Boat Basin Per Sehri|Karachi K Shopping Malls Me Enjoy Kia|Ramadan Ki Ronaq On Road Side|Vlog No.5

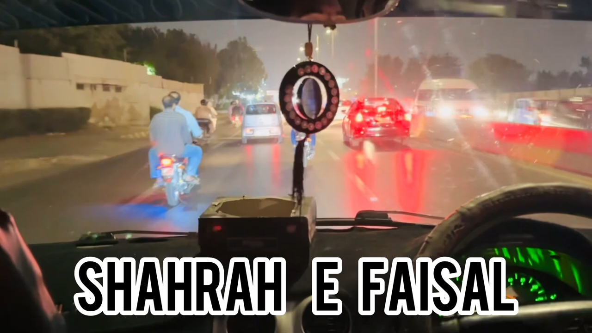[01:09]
اور ابھی ہم جو ہے شارہ فیصل پہ لٹیف جو ہے ڈرائیب کر رہے ہیں اسد آگے بیٹھا ہے اور ہم یہاں پر جو ہے پیچھے سے انجوائے کر رہے ہیں اور یہاں پر بسز اور یہ ساری چیزیں جو ہے آپ کو پیچھے جو ہے شور چل رہے ہیں